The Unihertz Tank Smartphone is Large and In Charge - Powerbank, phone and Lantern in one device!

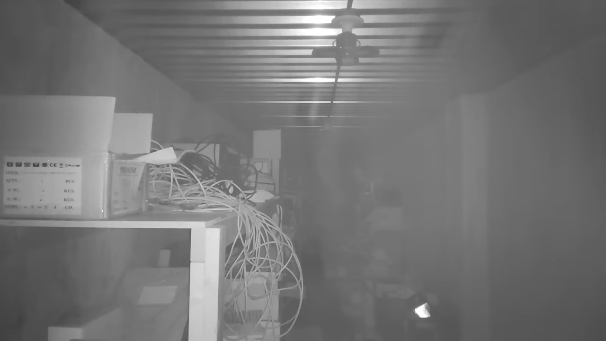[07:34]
Now, unfortunately, the night vision quality out of this is not good in a dark environment. This is that same room we were looking at earlier. And as you can see, the camera has problems focusing, the image is not very clear, and it looks as though there's some dirt or grind inside of the lens. And it could just be that this early release review unit had a quality issue.